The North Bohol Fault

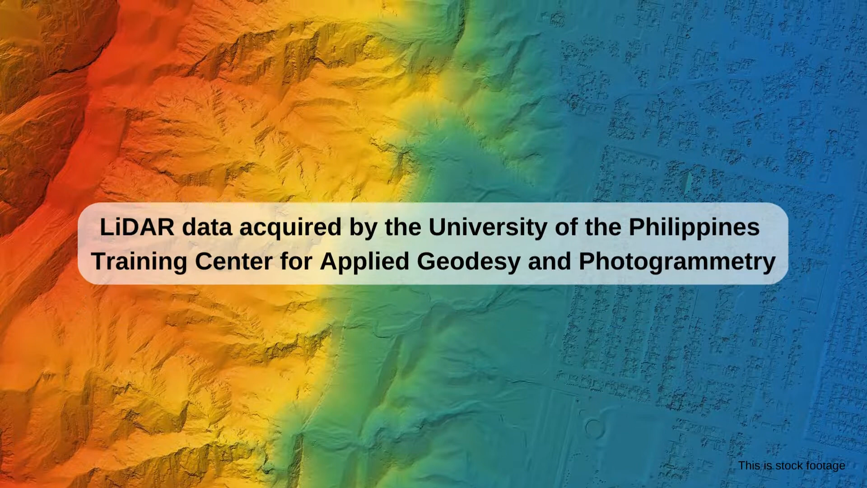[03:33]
Training Center for Applied Geodesy and Photogrammetry between November 11, 2013 to December 4, 2013.
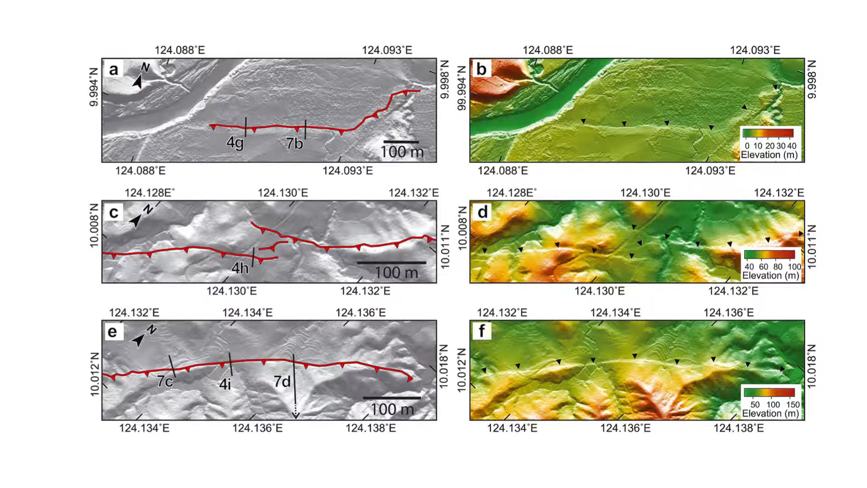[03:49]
The constructed topographic map from LIDAR had a 1-meter resolution, which can give accurate measurements of the ground rupture.